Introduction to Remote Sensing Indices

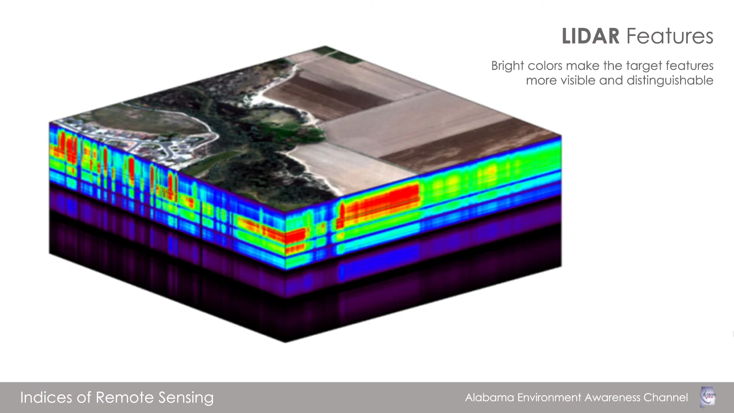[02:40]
making the target features and the degree of those features more visible and distinguishable. For instance, a vegetation index will show healthy vegetation as bright in the index image, and unhealthy vegetation darker, and barren terrain as completely dark.